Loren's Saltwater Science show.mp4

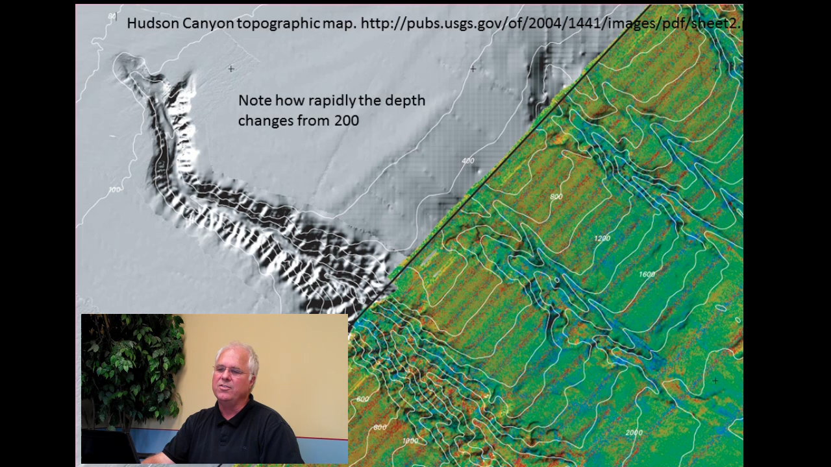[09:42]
So it's partly sort of a physical thing dealing with the current and the temperatures of the water and the fact that the water temperature is actually up well towards the surface. Okay. It's the same thing with wind plankton with walleyes. Same thing as that, exactly. Now this slide we'll see how rapidly the depth changes. So we'll notice that the depth of the edge of the canyon, about 150 miles off New York, is 100 feet deep. Within a, about a 30, 40 miles range, the continental shelf only drops in depth to 200 feet. At the same time however, within the canyon itself, you get depths of 1,000 feet.
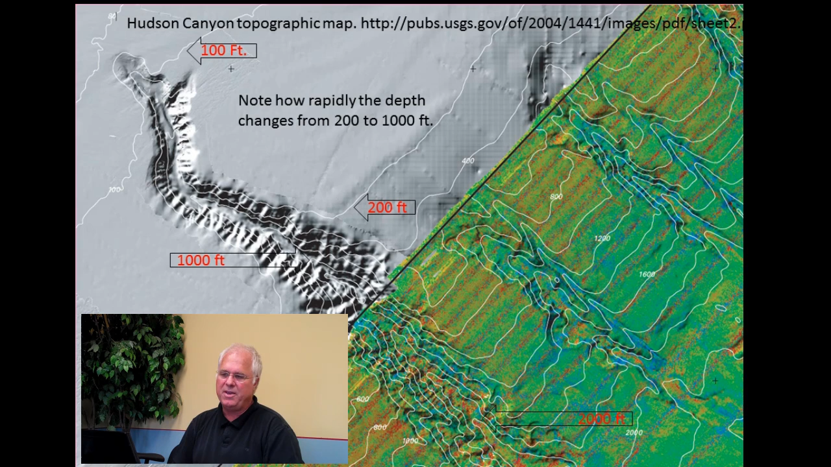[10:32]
That's a half a mile. So these canyons are quite, quite sort of severe in nature and really play the fundamental role in concentrating the bait fish and then concentrating the tuna.